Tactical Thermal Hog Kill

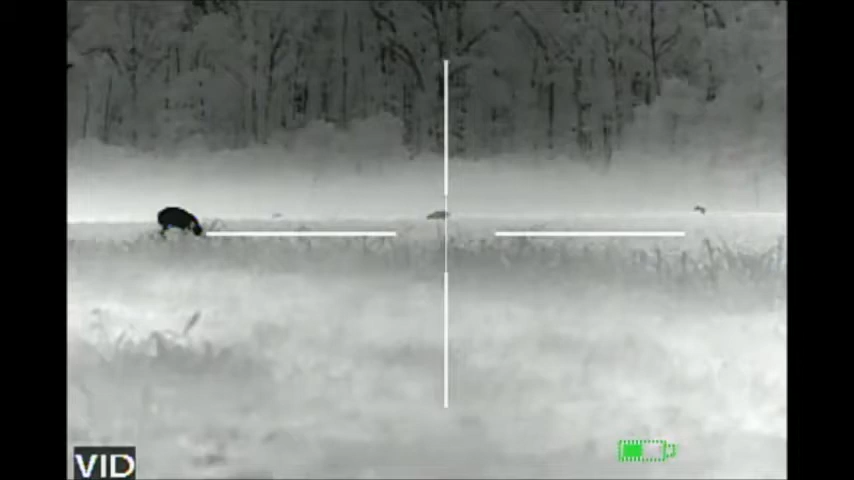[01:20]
big boar. I think we got another one to the right over here though.
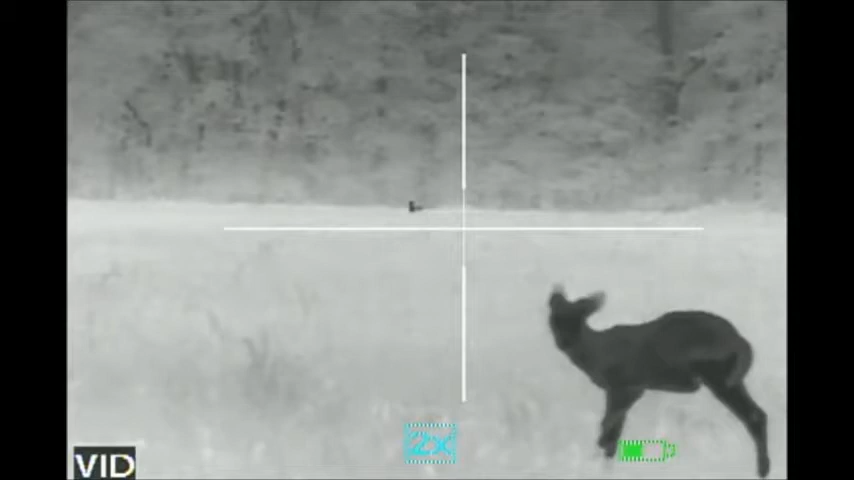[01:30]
No, that's a deer. One far back, he's a deer.
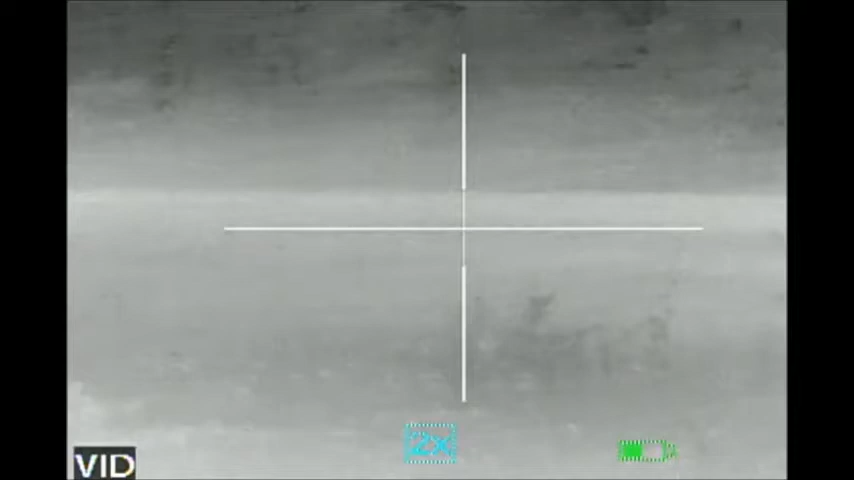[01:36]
Just got that one pig out there.
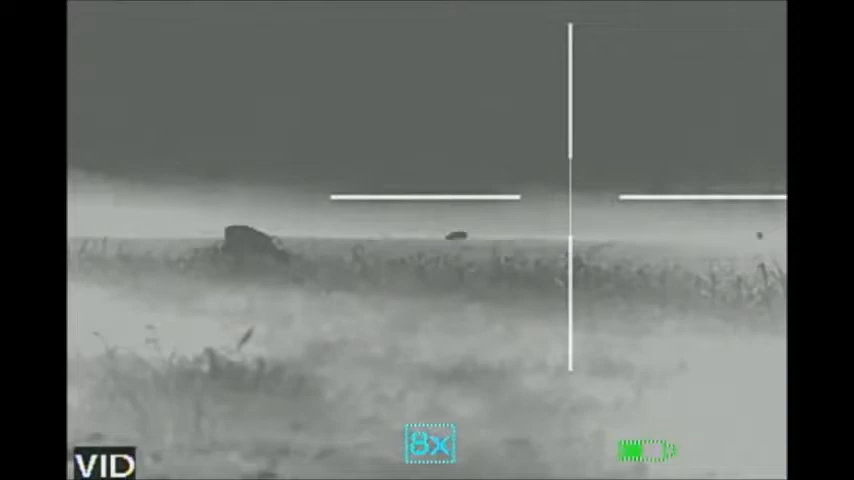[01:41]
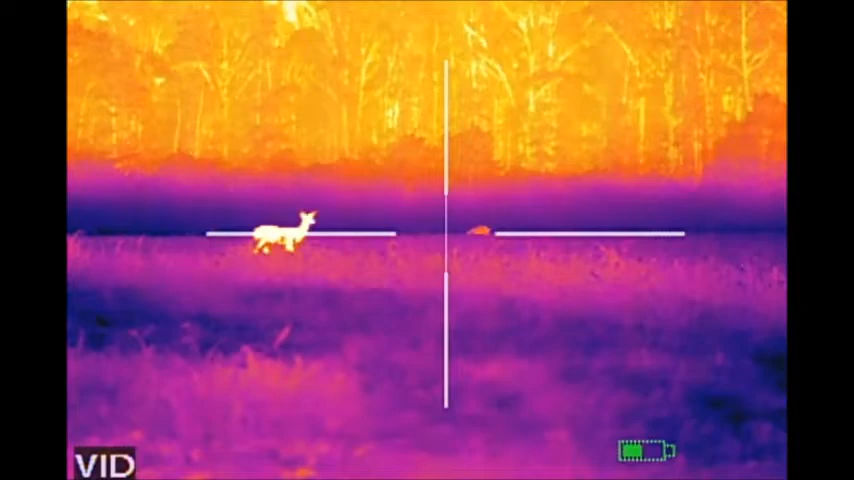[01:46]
Looks like he's been wallering. He's cooler than the deer. See that?